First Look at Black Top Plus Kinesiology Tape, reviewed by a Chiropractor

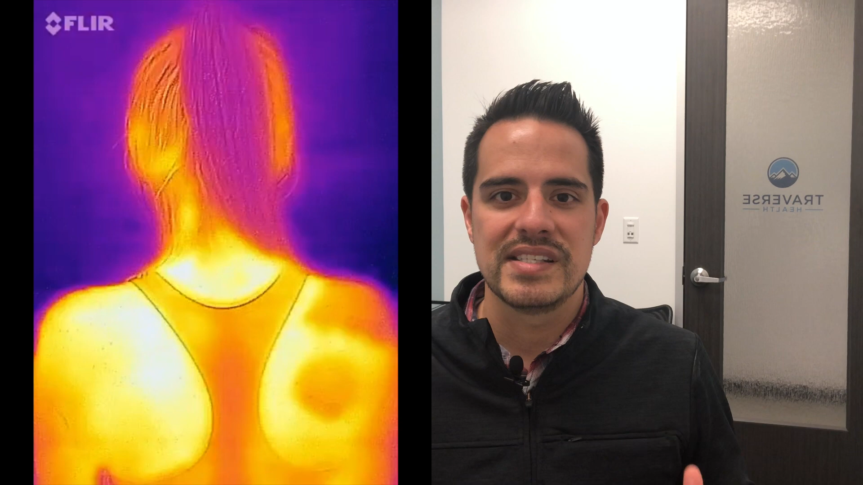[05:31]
And if you watch this video, you can actually see how when we put a menthol cream, how it actually changes the temperature of the skin.
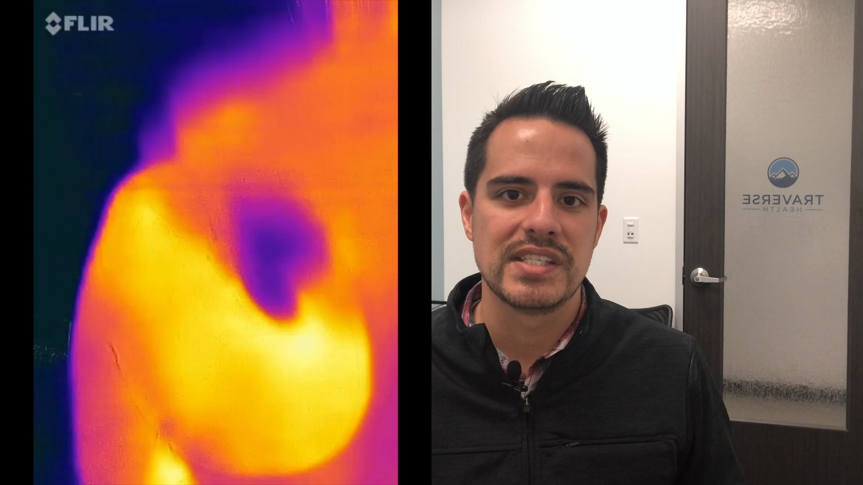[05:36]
Now I never recommend using that in substitution for ice.